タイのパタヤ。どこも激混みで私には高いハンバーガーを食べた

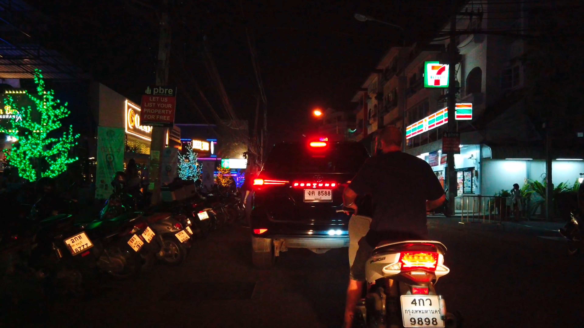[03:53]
ツリータウンフードコートから離れるにつれ、人通りが少なくなっていきます。